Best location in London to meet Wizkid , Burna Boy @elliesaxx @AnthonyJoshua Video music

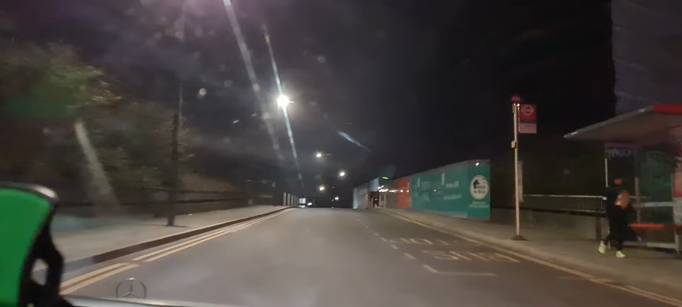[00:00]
guys. Take a look around. This is Neptune Walk. Look at this.
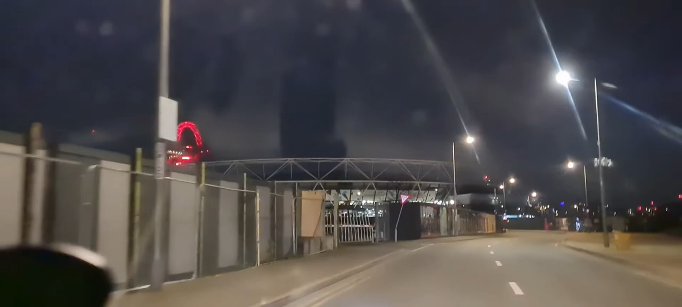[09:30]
Let's go around. That is Olympic Stadium there.